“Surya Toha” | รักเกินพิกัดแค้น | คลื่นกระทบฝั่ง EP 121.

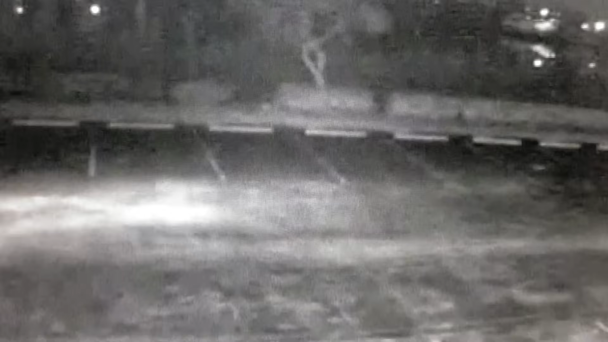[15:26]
กมันจะมีแสงไฟของรถยนต์คันหนึ่งขับเข้ามาอย่างที่เห็นจากนั้นมีคนคนหน
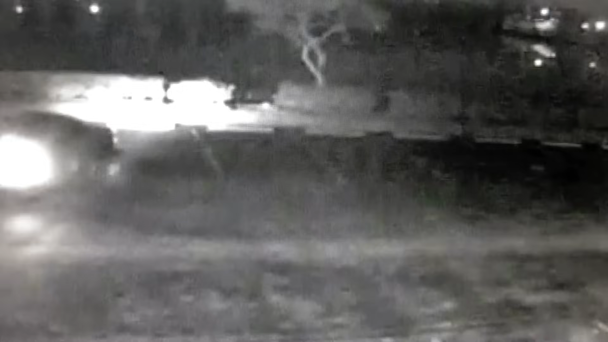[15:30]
ึ่งเดินออกมาจากรถแล้วเดินไปทางฝั่งคว้าเหมือนดูอะไรสักอย่างต่อมาเขาได้เดินกลับไปที่รถอีกที ชายคนนี้ได้ยกจากย้างที่อยู่หลังรถออกไปว่าข้างๆส่วนรถโยนต triessh Jama เห็นแล้วว่า เหมือนกับของศuryโยนมากม่าทแต่ด้วยความที่ผ้ามันดูยOurSก่านอยู่